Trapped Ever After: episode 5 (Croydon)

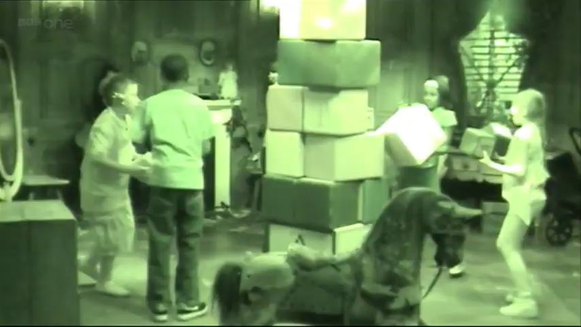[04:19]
Okay, quietly over to the lever.
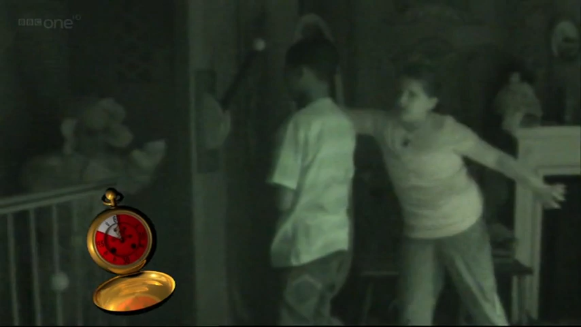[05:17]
Back in place. 9, 8, 7. Yes!